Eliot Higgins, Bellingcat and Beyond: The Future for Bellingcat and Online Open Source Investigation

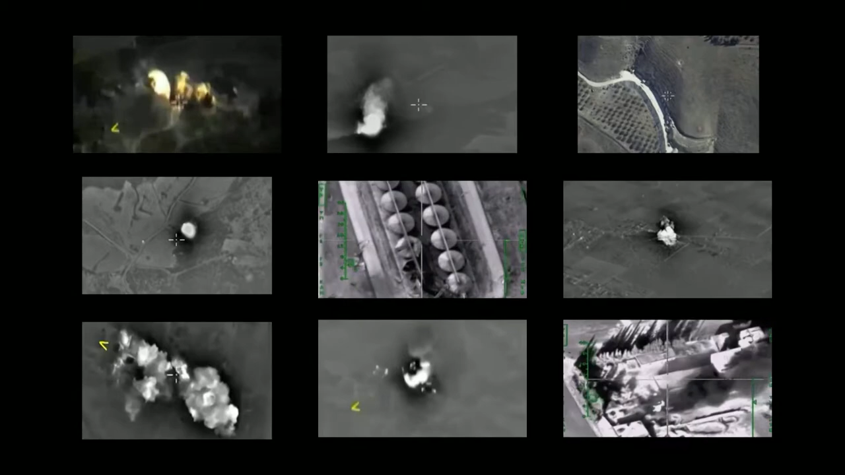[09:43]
which is basically doing what we had done with the barrel bomb video, looking through all the satellite imagery of Syria, looking for where these locations were.